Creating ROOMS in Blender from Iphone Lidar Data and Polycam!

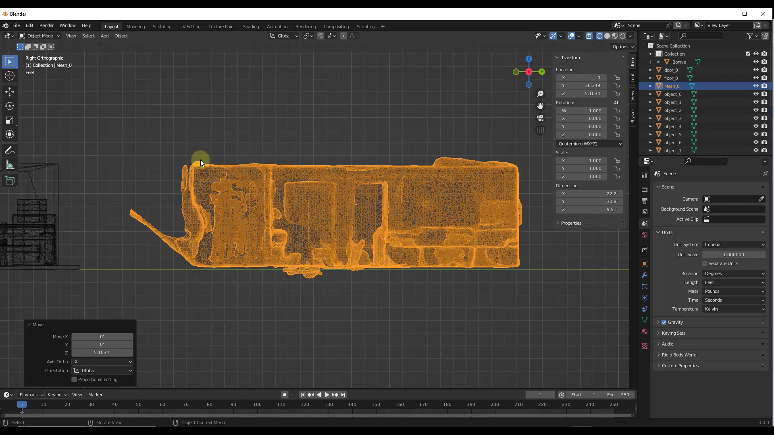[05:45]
If you wanted to get rid of the ceilings, you could just come in here and you could go to wireframe mode and just go into vertex editing mode just by tapping one.
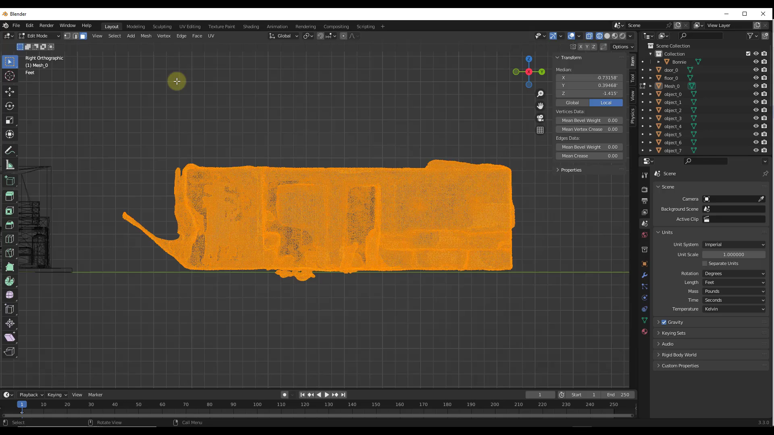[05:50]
So I'm going to go to edit mode, tap one,
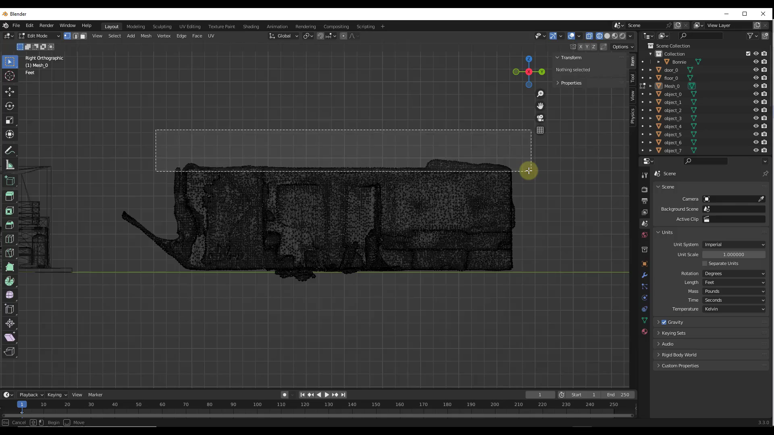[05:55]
and then you could come in here and you could just delete out the geometry at the top of the wall like this because it's triangulated in here and it's got so many points.